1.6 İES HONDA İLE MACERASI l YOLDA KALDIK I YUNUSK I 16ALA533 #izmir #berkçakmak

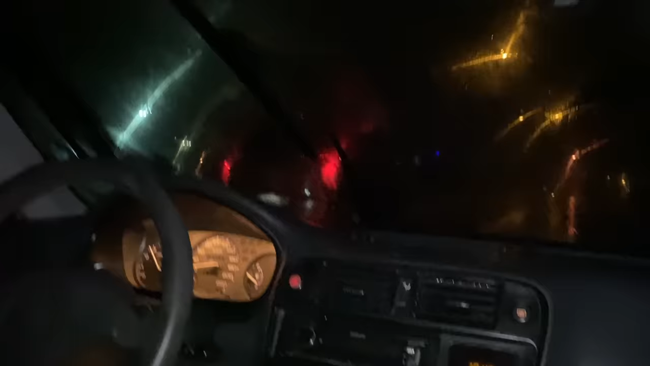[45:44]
Ben karşıda durun, bir donarız. Geldik zaten ama yok. Tersten girelim babuş. Tersten girelim. Nereden ben bilmiyorum tersten.
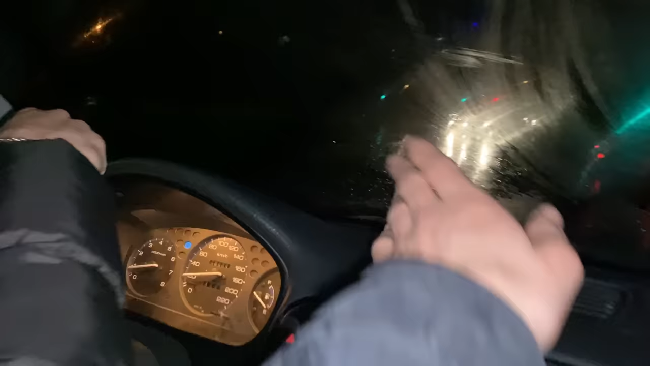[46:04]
Evet, ben diyorum direkt tersten dal buradan. Önümü göremiyorum ben zaten. Nasıl? Basma, önümü göremiyorum. Bağırma. Durma durma kırmızı, durma durma. Ne duracağım? Ne duracağım? Tamam tamam, yolu gider daha ya. Arkadaşlar benzini görebiliyor musunuz? Yunus, benzinliğin hemen karşısına koy, geçelim karşıya alalım. Öyle yapalım. Yoksa...